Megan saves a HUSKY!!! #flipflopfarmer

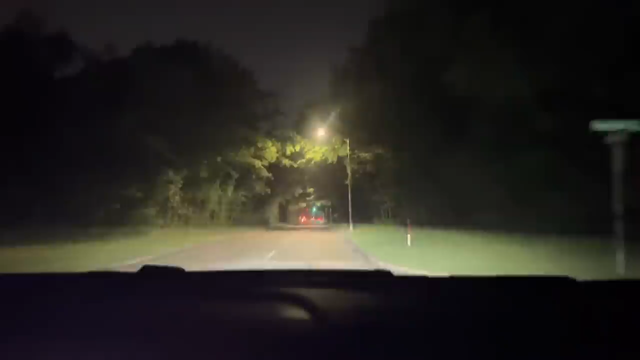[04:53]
And like I said, the speed limit is 40, 45, but I mean, people whiz past you. So we turned around, we pulled over here in this lane, put our hazards on and parked. And the dog immediately, when we parked, came over to the car. Yeah. Because every other car was driving by, but we actually stopped with our hazard lights on. So the dog kind of, there was no other cars coming. And so after that, it came over to our car and you had the door open. And so she jumped in.
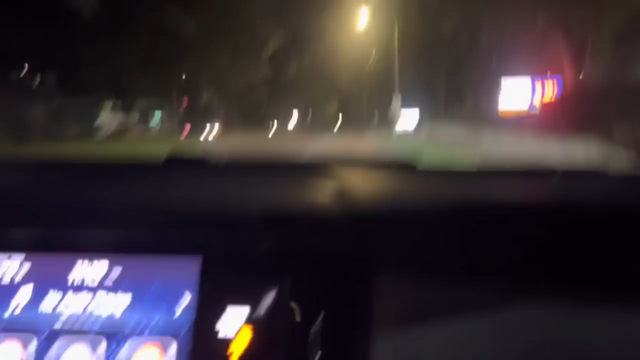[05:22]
I told her, I told her load up and she did it. Yeah, that's true. So her owners have, and when I called the owner, I was like, are you Denali's owner? And he's like, uh, yeah. And I was like, okay, she was on the main road and he's very, very grateful.